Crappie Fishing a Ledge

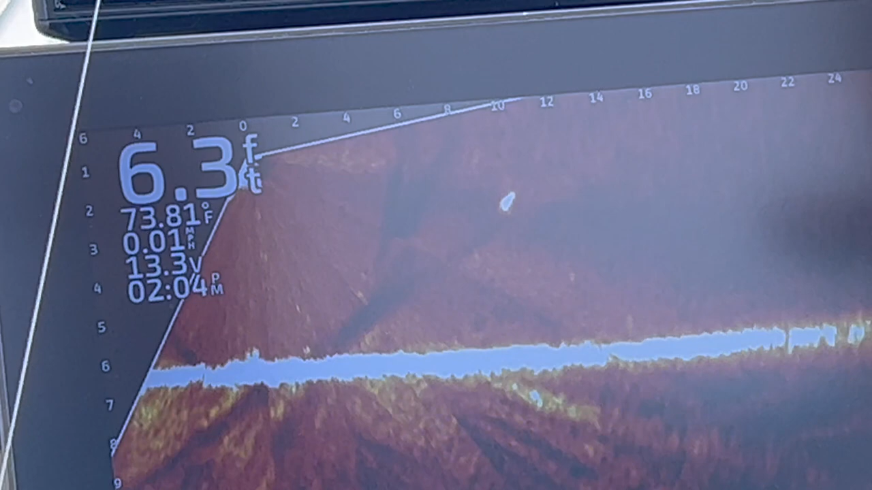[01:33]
On screen: depth 6.3 ft
he keeps panning left and right with the trolling motor what he's doing he's adjusting to get that
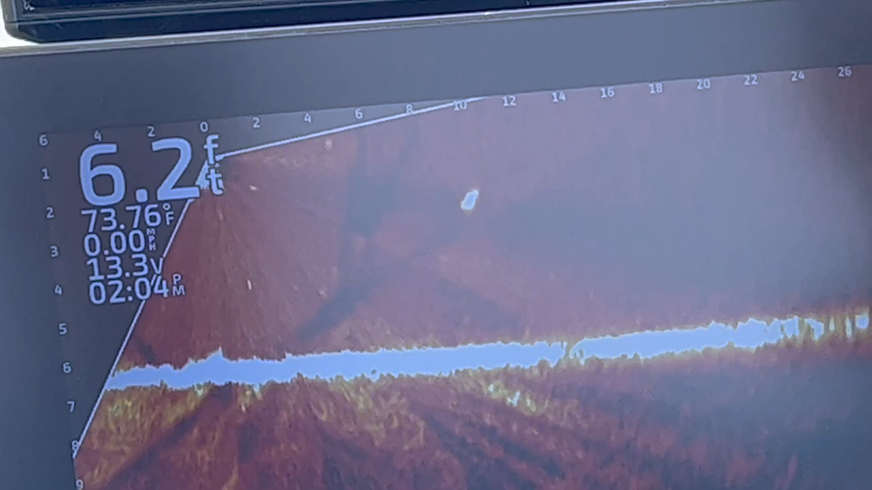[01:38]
On screen: depth 6.2 ft, water 73.76°F
fish really bright so he knows just exactly where that it is so he can adjust his rod oh boy
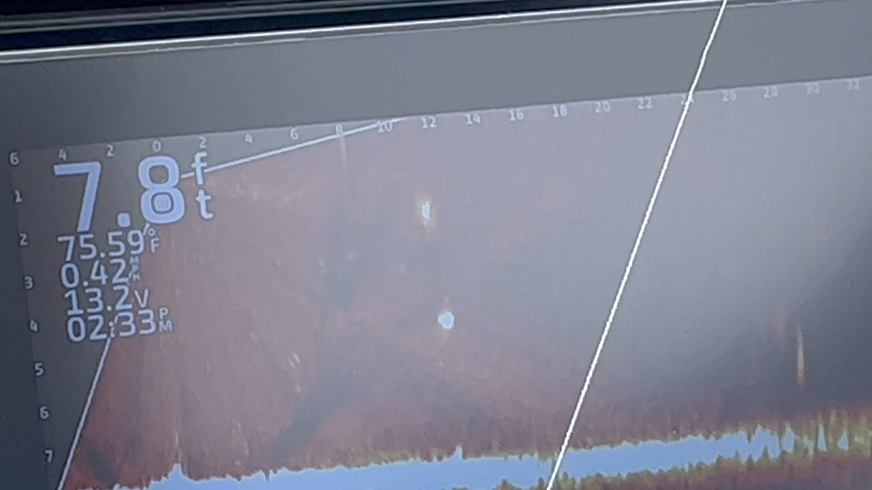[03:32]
On screen: depth 7.8 ft, water 75.59°F
there's his bait coming over the fish here it comes all done
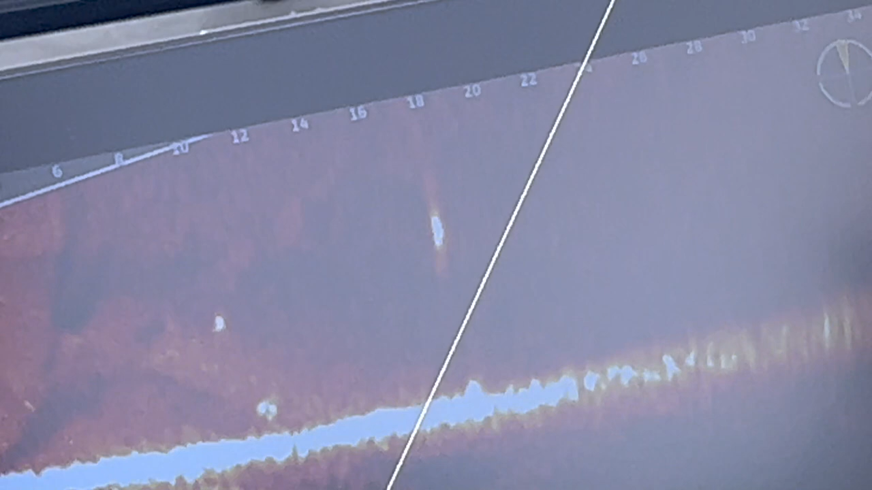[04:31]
so on windy days i know that fish's head most times going to be into the wind 90 of the time today when it's slick calm like this oh it could be turned any way they want to so i'm pushing now but really no reason more than just to find the bait line it up right and then get it to the fish i'm going to stay above them pretty good
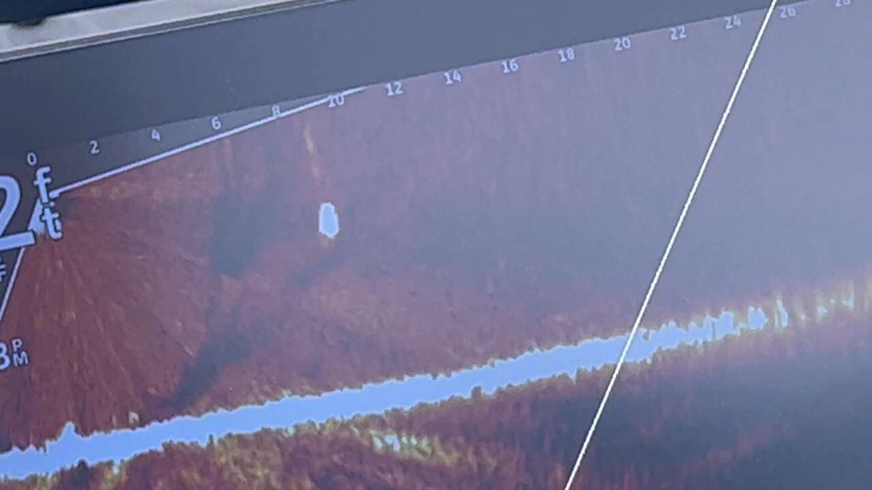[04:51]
then when i get lined up just right and on them then i'll start easing it down too now you've got if i can find it on
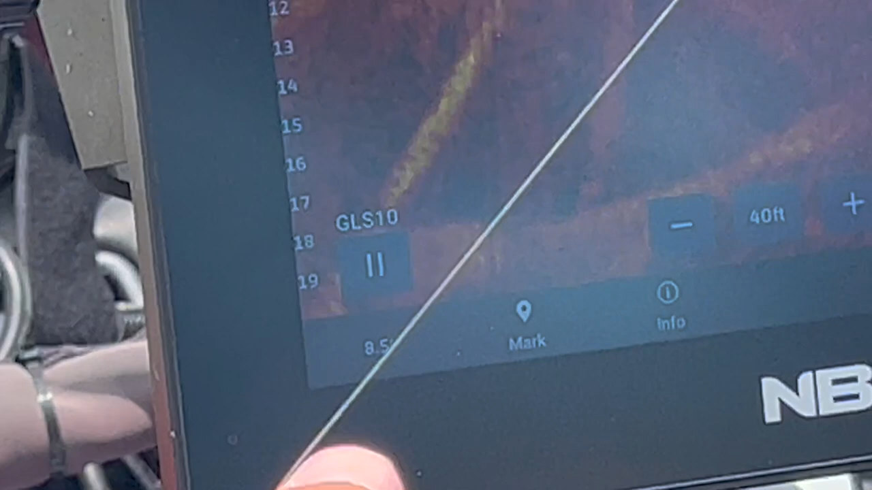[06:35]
see he's looking 20 foot deep he's looking 40 feet out
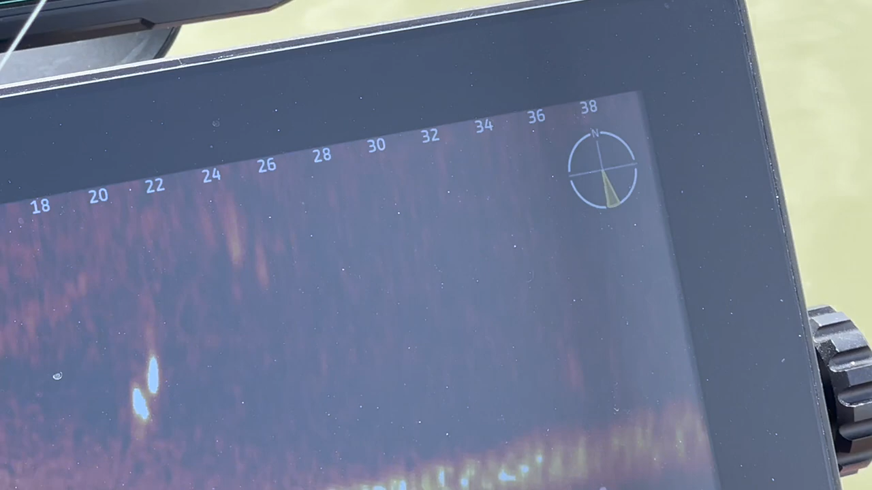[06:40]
that one giant fish just busted into two on us i think
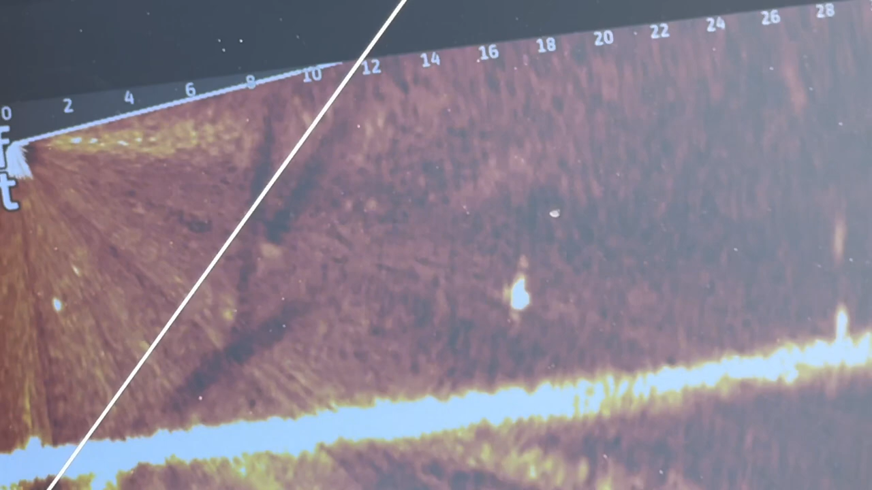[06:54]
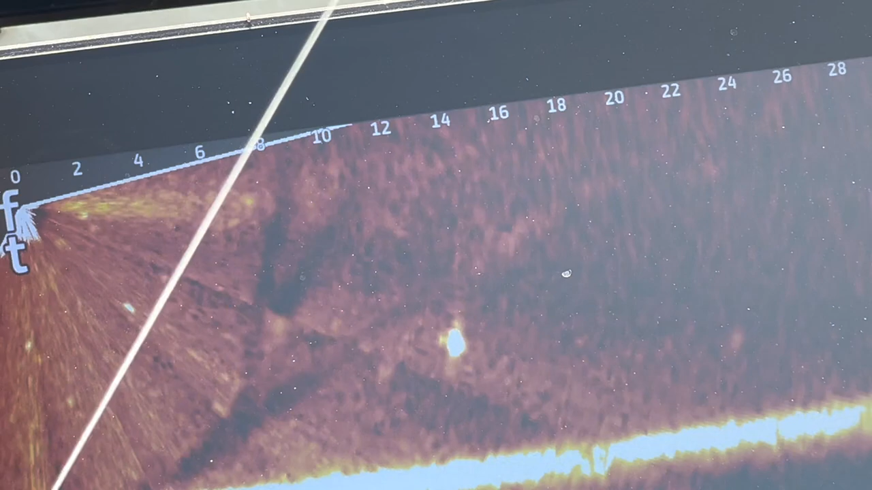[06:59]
he's moving in kind of slow fish is at 14 foot out from the troll motor right now the bait is in the water
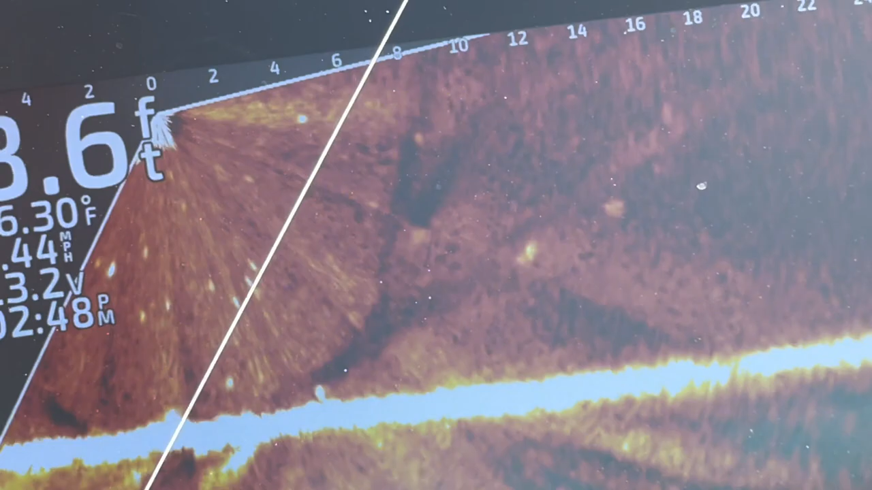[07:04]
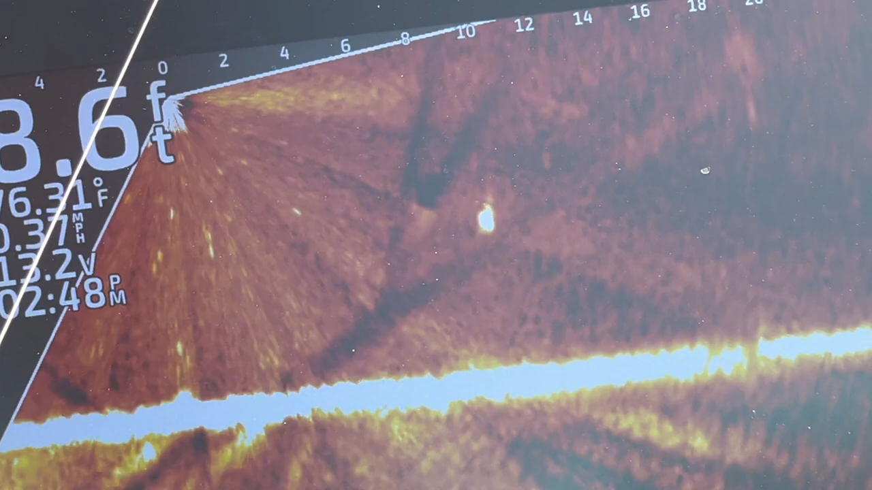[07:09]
fish is sliding a little bit to its left so william's staying with it
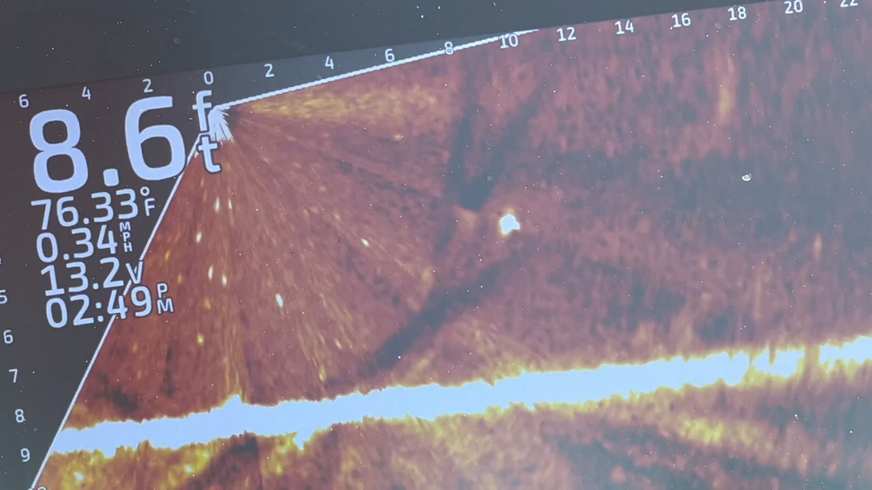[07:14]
On screen: depth 8.6 ft, water 76.33°F, speed 0.34 mph
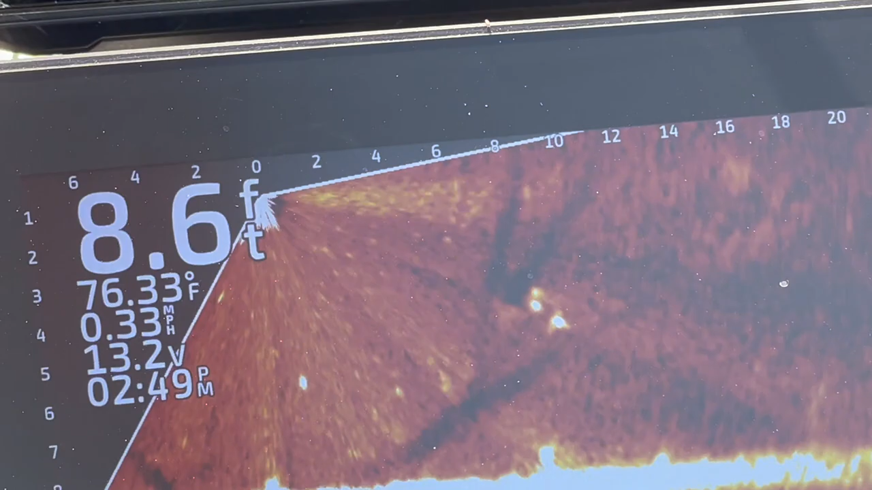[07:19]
On screen: depth 8.6 ft, water 76.33°F, speed 0.33 mph
having a hard time figuring out which way that that fish's head is don't matter